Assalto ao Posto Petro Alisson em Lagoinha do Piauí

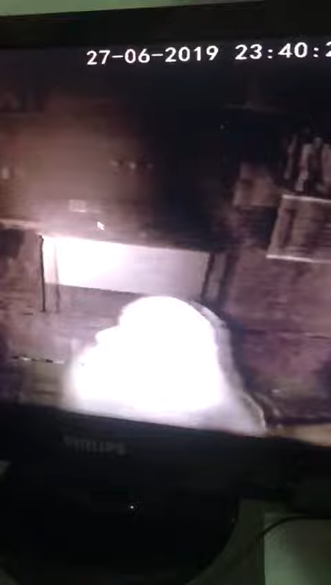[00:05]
Cavalo nas costas, tatuagem de um cavalo nas costas.
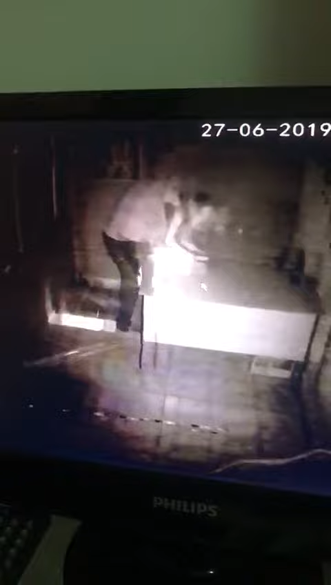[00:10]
Tem que ir parando, né, Tim? Não, deixa ela lá. Calma aí. Dá pausa no celular aqui. Ele tá com a arma onde é? Tem um que tá com a arma nas costas, vem aqui.
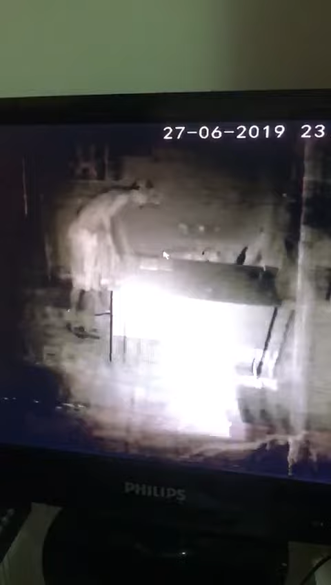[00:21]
Esse gordinho aqui, que tá com um bonézinho e o celular na mão com uma teta. Ó, o cavalo bem aqui nas costas, ó.
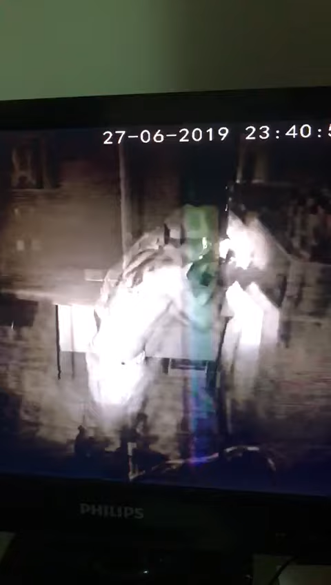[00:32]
Ó,
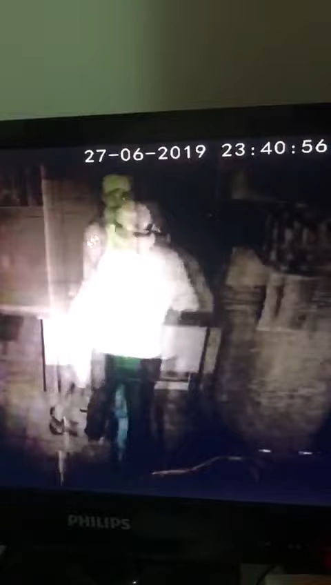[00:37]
o gordinho tá com a máscara no rosto. Ó, a tatuagem de um rosto aqui, de uma pessoa aqui no braço.
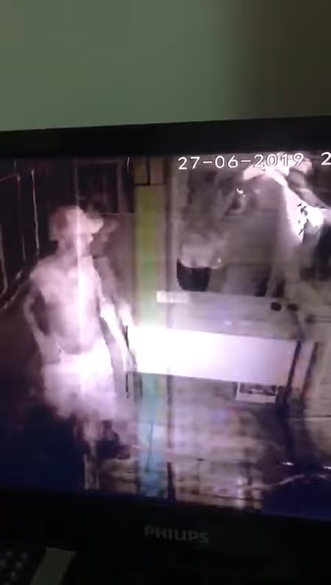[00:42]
E o cavalão aqui nas costas. O cara branco usa cavanhaque. O gordinho e o malo não achou nada? Vamos lá.